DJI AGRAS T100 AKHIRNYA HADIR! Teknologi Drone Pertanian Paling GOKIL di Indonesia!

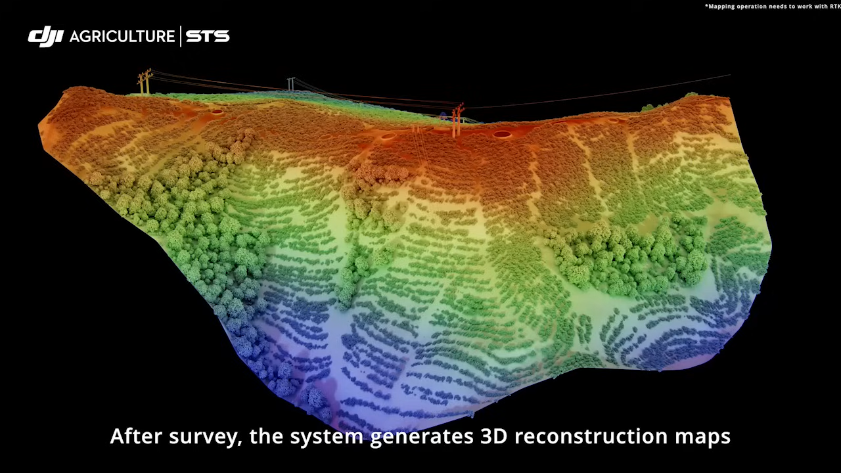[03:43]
the system generates 3D construction maps with 80% improved wire detection,